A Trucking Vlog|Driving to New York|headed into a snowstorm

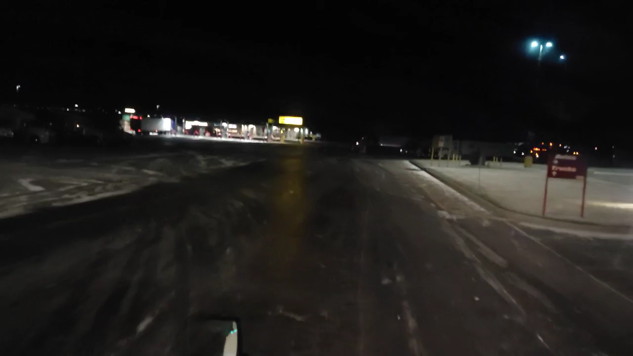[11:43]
All right, finally made it to our truck stop where we'll be spending the night. Now I just gotta find a parking spot. Shouldn't be too terribly hard. It's a pretty big truck stop.